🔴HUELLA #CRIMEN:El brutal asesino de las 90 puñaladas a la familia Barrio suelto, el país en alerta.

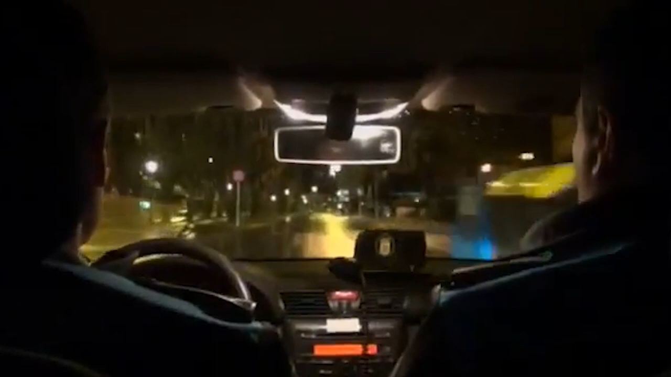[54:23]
Los agentes de la policía local se desplegaron por la zona. ¿Por qué?